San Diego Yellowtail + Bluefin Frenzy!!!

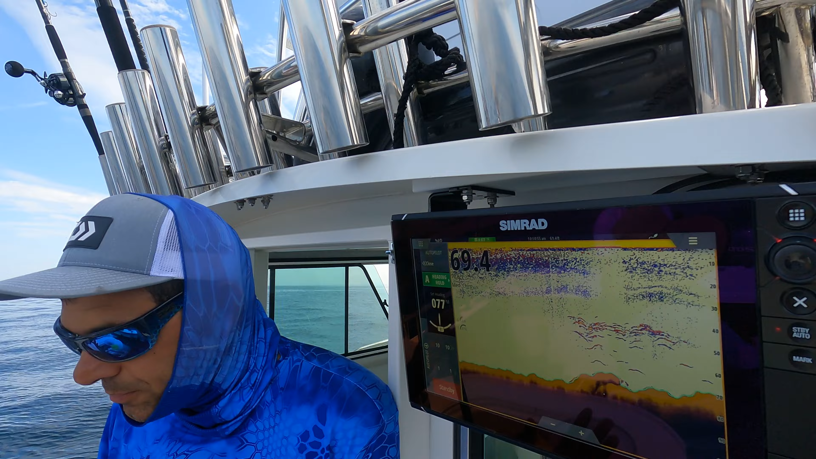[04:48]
Here. 5 pounds, oh, yeah. 8 pounds. Got some marks. That's a yellowtail. Oh, let's go, baby.